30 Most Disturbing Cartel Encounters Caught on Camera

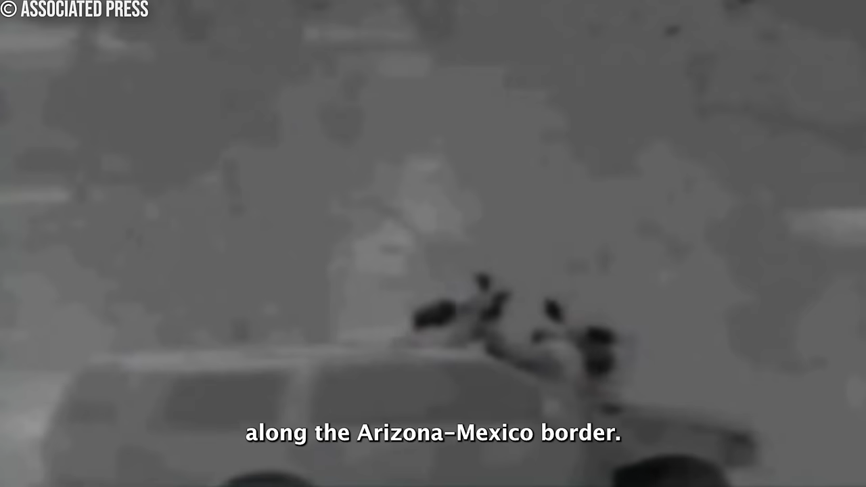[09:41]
Drug traffickers, determined to transport marijuana into the United States, have resorted to an unconventional delivery system, a catapult.